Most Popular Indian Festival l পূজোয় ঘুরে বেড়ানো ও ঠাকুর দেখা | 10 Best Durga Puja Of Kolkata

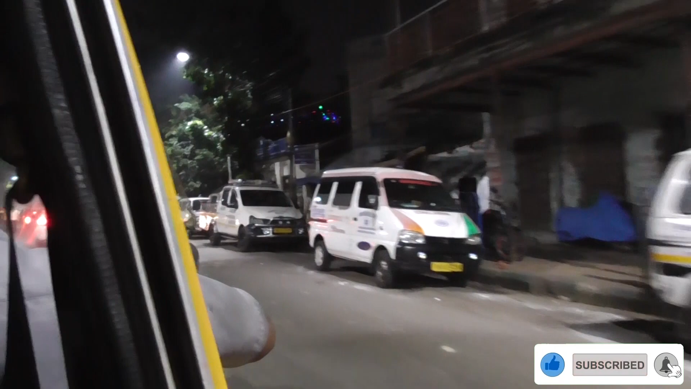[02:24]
দেখুন মহাসপ্তমীর রাত মাত্র 8:30 বাজে, পাশের পুজো প্যান্ডেল থেকে অষ্টমী পুজোর নির্ঘণ্ট ঘোষণা করা হচ্ছে, কিন্তু রাস্তায় একটাও লোক নেই।